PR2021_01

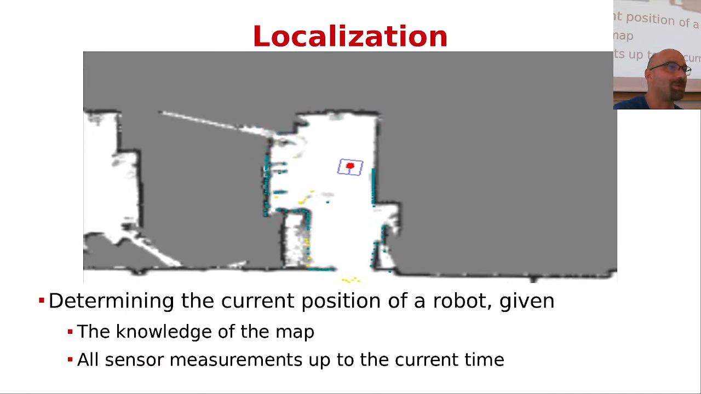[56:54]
And then at a certain point, after moving and after gathering new observations, all this distribution converges into a small peak, which is represented by these samples, which are all densely located around the location of the robot.